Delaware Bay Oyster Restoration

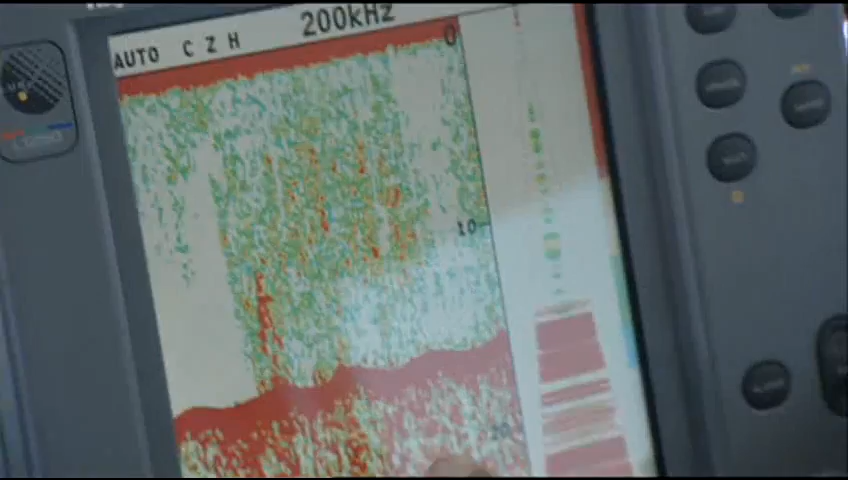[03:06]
We're falling behind the barge here, and all the stuff you see coming down here is showing that the bottom is getting filled with hard shell, and it's showered down off the barge onto the bottom of the shell plant area.